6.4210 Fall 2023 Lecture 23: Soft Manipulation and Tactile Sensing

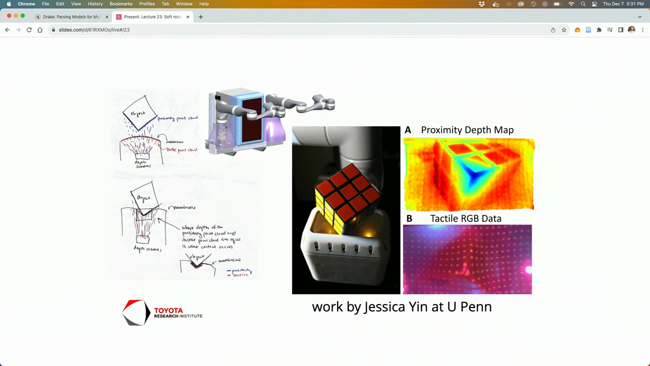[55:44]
concept of basically having a multiple modalities of sensing inside the chest some of them using different basically spectrum and a material that had proper uh the proper